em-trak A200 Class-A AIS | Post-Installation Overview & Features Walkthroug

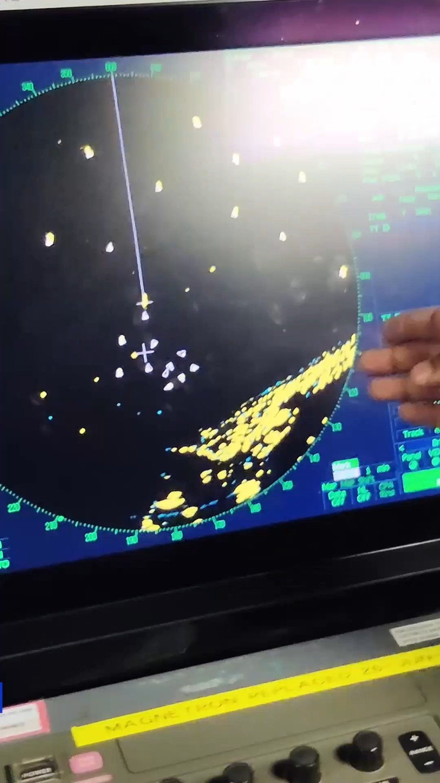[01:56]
On X-band number one radar is showing also the AIS targets here.
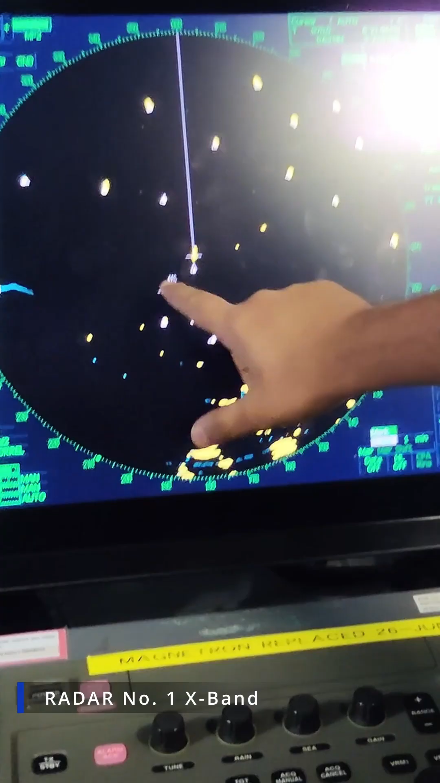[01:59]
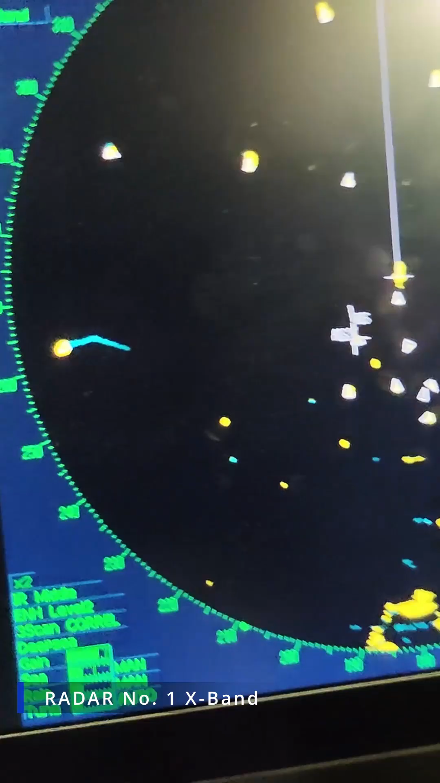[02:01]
Let me show you the S-band number one radar here.
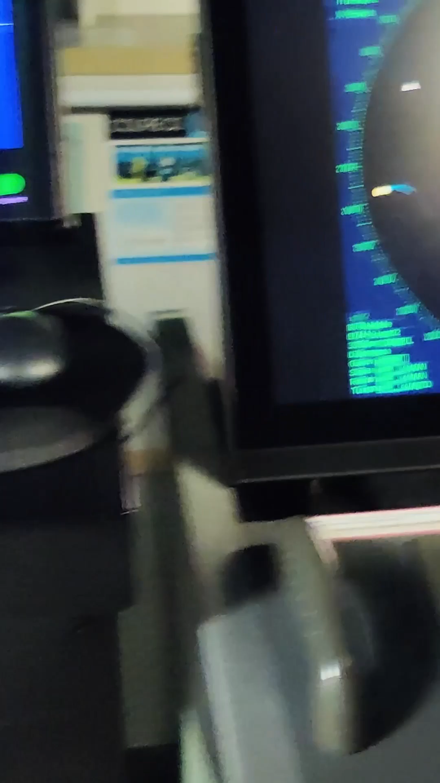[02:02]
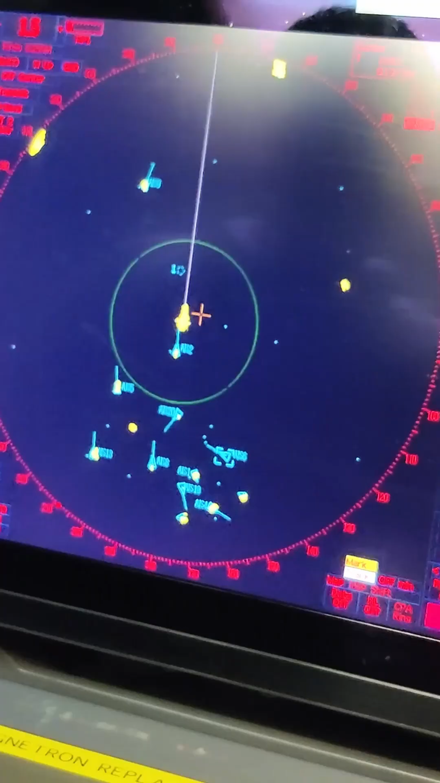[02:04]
As you guys can see, we hope, the one target here and it's showing data here.
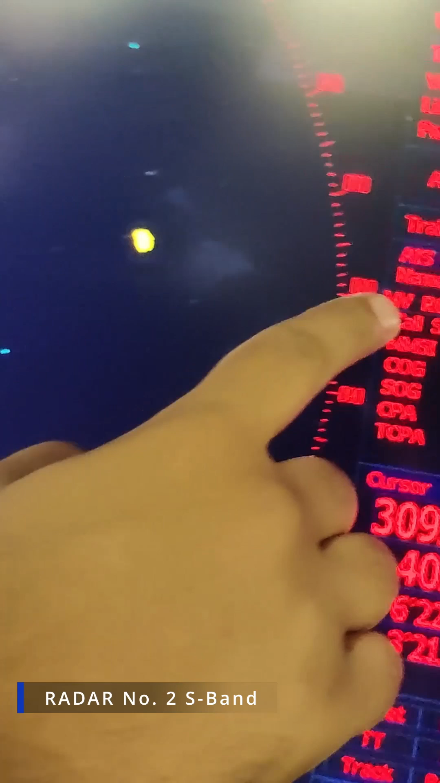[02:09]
The MV Royals, the Callsand, MMSI and all the ship information.